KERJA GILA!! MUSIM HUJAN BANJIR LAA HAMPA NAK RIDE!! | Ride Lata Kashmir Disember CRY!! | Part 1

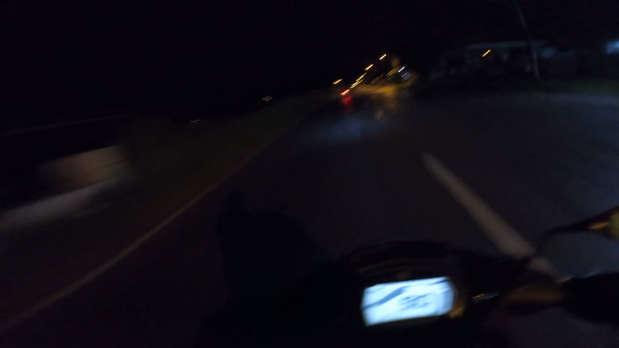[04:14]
Woo. Sekarang ni pukul 4 lebih, pukul 5 pagi. Hujan rahmat di pagi hari. Alright. So, hari ni kita naik Kelantan Kashmir. As expected, wet race itu benar. Saya pakai baju hujan ya. Stok hujan saya tak pakai. Pakai baju hujan saja. Okay, stokin pun lebih lah stokin. Tapi tak apa, layan-layan ya. Hari ni dijangkakan akan berlakunya wet race sepanjang perjalanan.
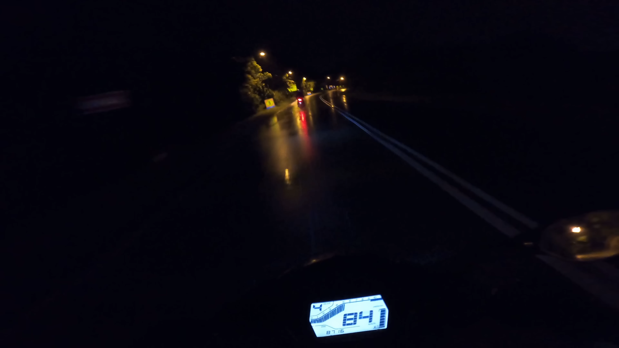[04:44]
So kalau orang kata no point lah kalau naik waktu hujan, tak, layan je. Dan sebabkan semua bersetuju untuk naik hari ni, so kita on, tetap on. Okay.
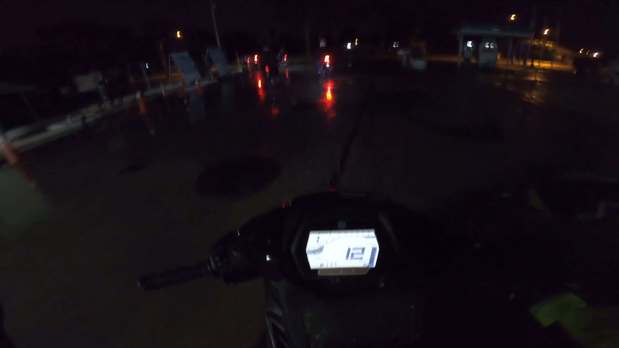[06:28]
So total dekat sini lebih kurang dalam 7 biji motor.
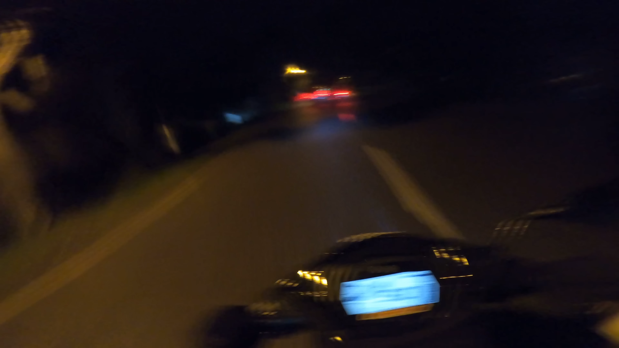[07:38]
So bila kita bergerak awal pagi ni, biasanya kereta tak apa banyak lagi lah. Ada pun sebiji dua kereta macam tu ya. Orang nak pergi kerja macam tu kan. Tapi ni mesti cuti sekolah. So tak ada masalah, ok.